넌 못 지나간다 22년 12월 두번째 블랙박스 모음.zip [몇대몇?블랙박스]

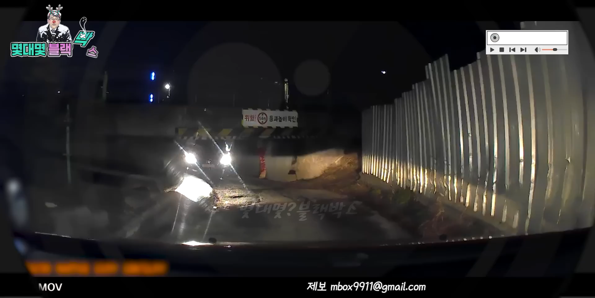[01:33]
잠금 거래를 마치고 가는 길이었고요. 정말 사고 싶었던 신발을 되게 너무 저렴한 것 같아요. 너무 잘 사와서 되게 기분 좋게 가고 있었어요. 앞에 1.4m 이상 차량 우회하시오 적혀 있어서 혹시 가다가 너무 낮을 것 같으면 그냥 돌아와야지 하고 갔는데 흰색깔 BMW는 제법 코프 있는데 나오는 거예요.
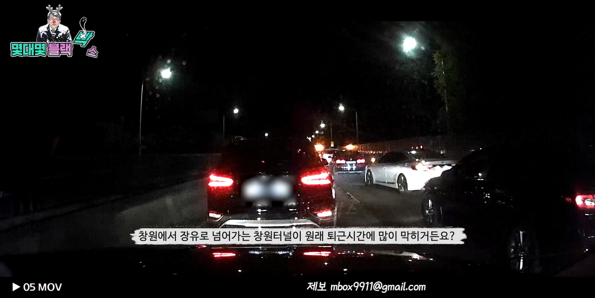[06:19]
창원에서 장류로 넘어가는 창원터널이 원래 퇴근 시간이 많이 막히거든요 그때는 1차로 쪽에서 검사하고 있어가지고 정체가 됐던 것 같아요 뒤쪽에서 달려오는 차량이 양보해달라고 손짓이 보여가지고 잘 안 비켜주는 게 느낌이 들어가지고 양보를 해줬던 것 같아요 어? 하하하하하하 아, 다 비켜줄게 하느님 중에 아무나든 떡볶이 좀 팔아줘요 손을...
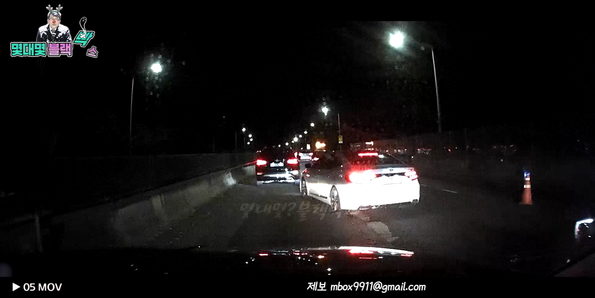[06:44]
상관... 빌더라고요 창문을 열어가지고 지금 너무 싹싹 빌어가지고 저렇게 하는 거 보니까 비켜줘야겠다 생각이 들기도 했고 제가 동전 경력이 한 10년 정도 되는데 초보 시절 때도 많이 생각이 나더라고요 양보를 해주고 터널을 지나갔는데 옆차로에도 보이더라고요 그래서 그 차량을 한 번 더 만나게 됐었는데 창문을 내리고 따봉도